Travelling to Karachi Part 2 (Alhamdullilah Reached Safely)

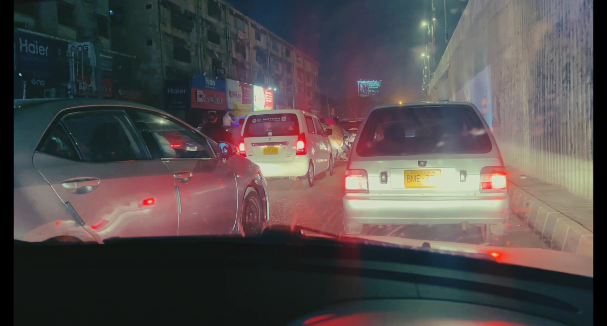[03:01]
रश ही रश, रश ही रश, बस फंसे हुए हैं यहाँ पे 10-15 मिनट से, रींग रींग के चल रहे हैं। और घर वालों को कॉल कर दी है पुप्पो को कि आप जो है वो खाना तैयार रखें कि बहुत सख्त भूख लगी हुई है इस टाइम पे। तो बाकी जो है आपको उधर जाके मैं आपको सारा कुछ दिखाता हूँ कि क्या क्या हुआ है हमारे साथ।